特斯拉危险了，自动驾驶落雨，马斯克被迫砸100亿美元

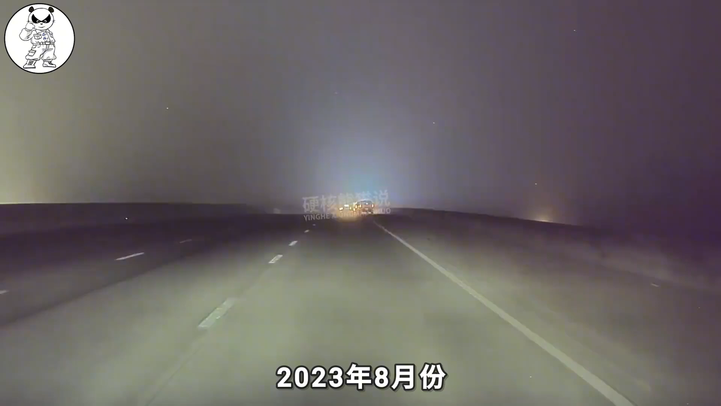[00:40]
2023年8月份北美的一辆特斯拉汽车在自动驾驶时分辨不出路边的应急车辆结果撞上了警车
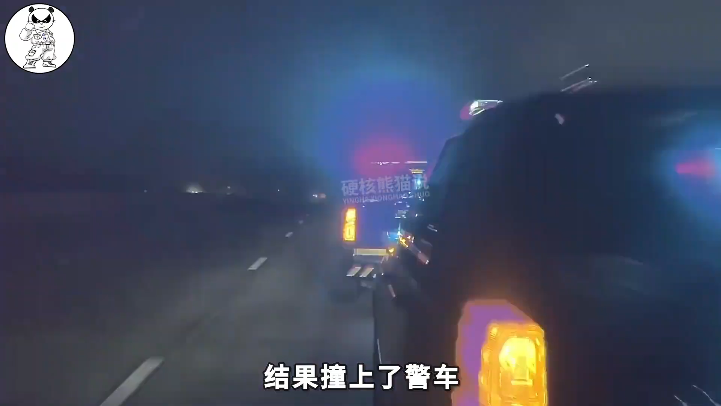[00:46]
导致5名警察受伤今年2月份一名北美的特斯拉
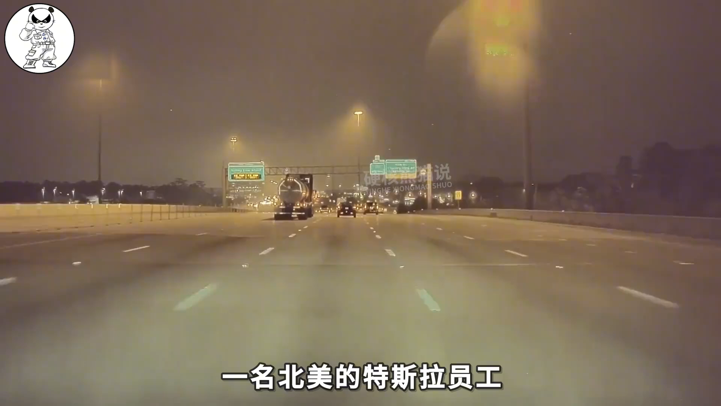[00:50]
员工在绝后驾驶一辆拥有FSD Beta测试版的特斯拉汽车结果遇到了